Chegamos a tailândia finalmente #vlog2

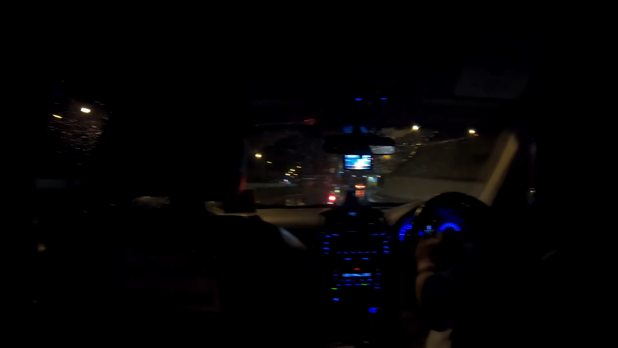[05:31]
Isto tudo embaciado, tudo cheio de água. E o Zeca não limpa. Afinal, o gajo até percebe tudo. Não sabias. Afinal, percebe. Vamos agora para Patong. Temos uma horita de viagem. Fiquem aí desse lado que já vos mostro o hotel. Vai para a Guota, oh Zé. Oh Zé, não podias ter posto a Guota mais cedo? Pronto. O que interessa é que aqui conduz-te do lado esquerdo.